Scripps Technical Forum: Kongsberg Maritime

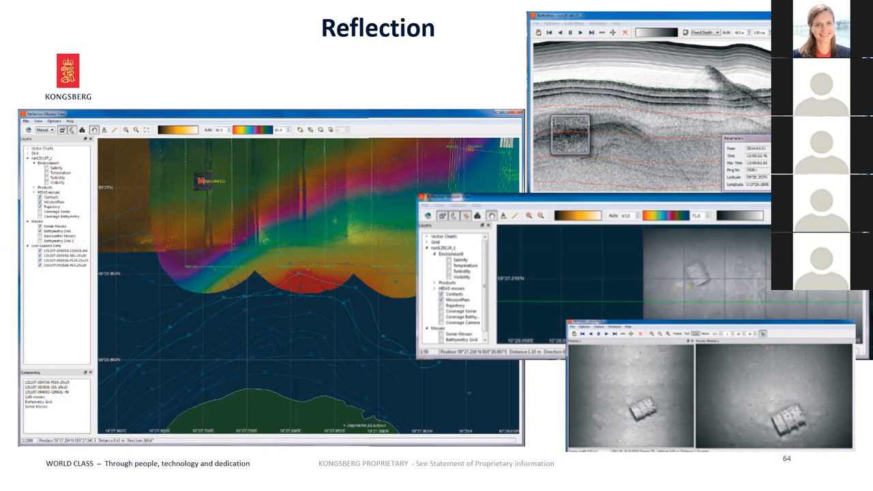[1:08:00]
in the same software on the top, right. You see us the bottom, uh, and the three smaller ones are, uh, camera images, uh, picked up by the camera. Next please.